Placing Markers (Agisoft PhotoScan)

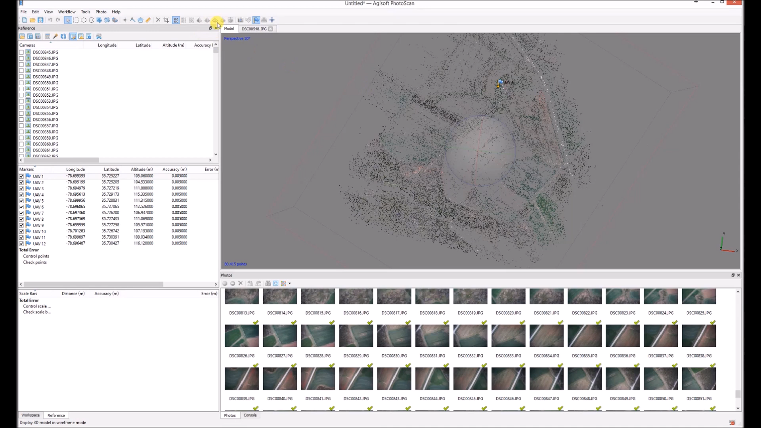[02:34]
You can see here highlighted our photos and I just select the area that I assume that the marker will be and I can see here.
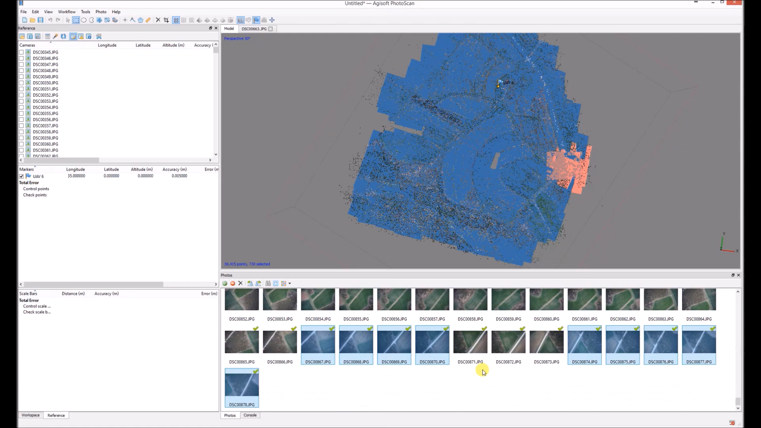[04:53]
So I'm looking at the photo.